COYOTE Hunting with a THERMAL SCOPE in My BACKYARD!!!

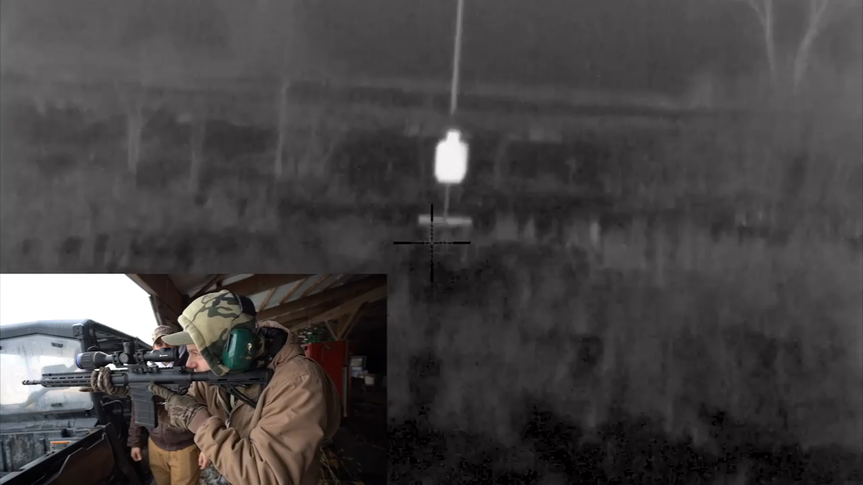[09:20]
Oh, and that's only at 2X. That's cool. Yeah. It's easy. So this thing goes up to 16X. I mean, we're planning on sniping.
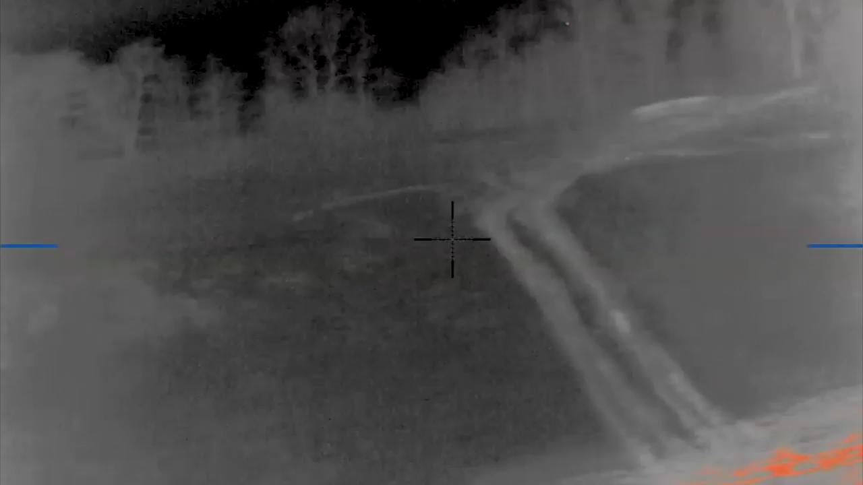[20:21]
There's one right here. There's one right here.
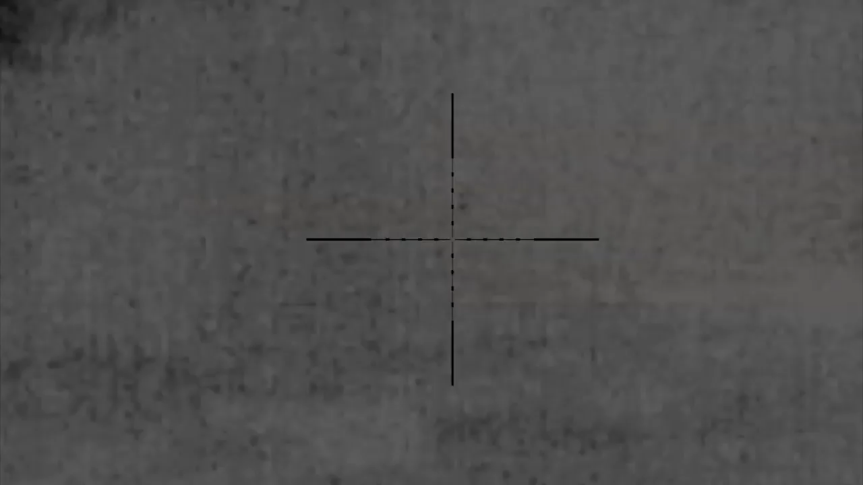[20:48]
I missed. I missed. There's two of them.
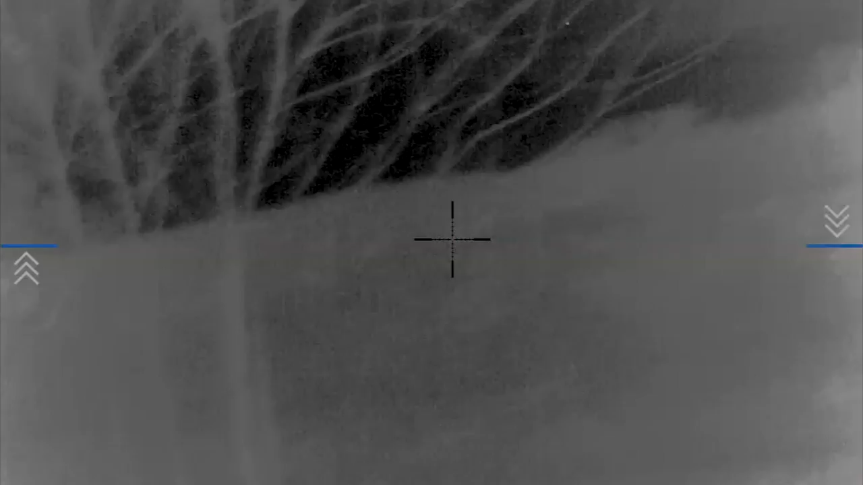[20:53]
I thought I was on them. Two of them, dude. Came right up. That's crazy.
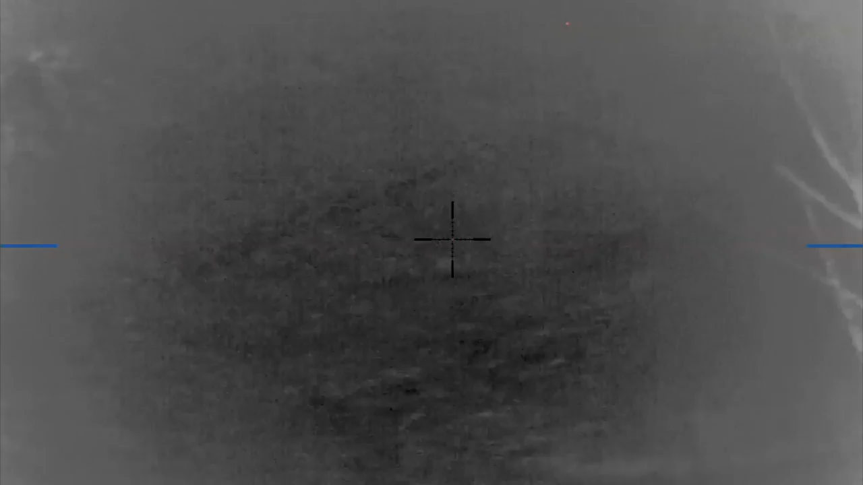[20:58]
Yeah, I forgot to hear, Pro Boys. Yeah. I didn't get a good hit on them if I did. I thought I was on them pretty good. Where were they? Right. They went up to the call. They were on top of this hill right here. Oh, my goodness. Two of them. Two of them, bro. I was trying to shoot them on the run. Yeah. I was probably leading them too much, but.
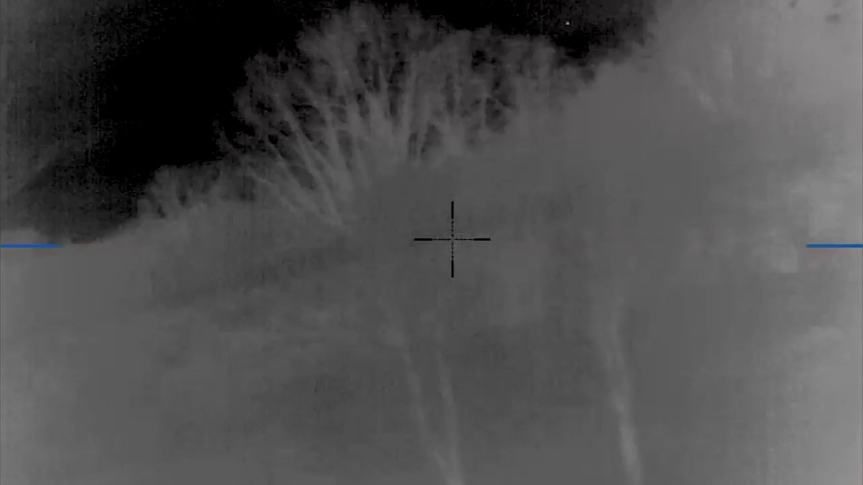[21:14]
No, dude. It wasn't like a super perfect shot on them. Like, he was facing us. When I went, it just looked right at us.
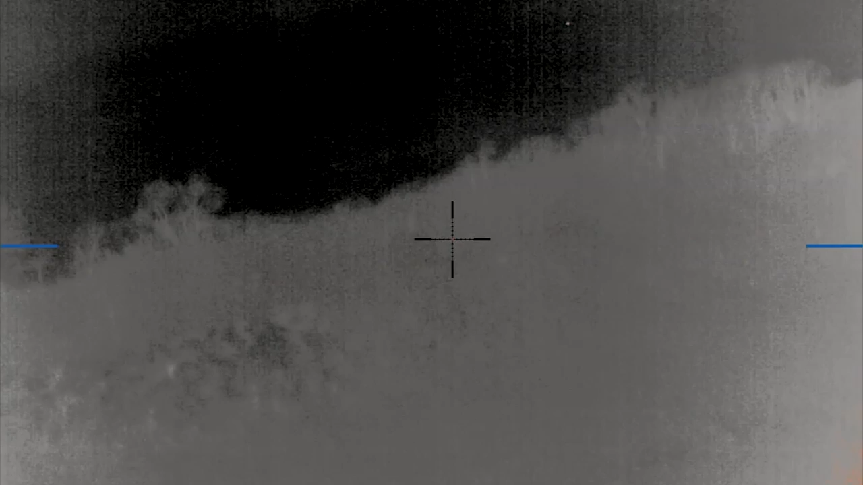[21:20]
There's two dogs right on the hill, bro. That's crazy. We've been out here five minutes.
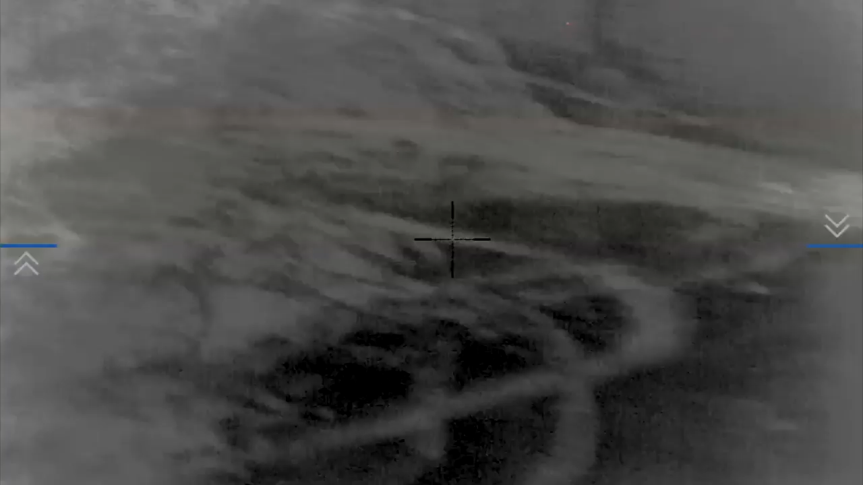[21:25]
That literally was four minutes and 13 seconds. We'll just chill for a second. Yeah, I can't hear anything. Oh, dude. My ears are gone.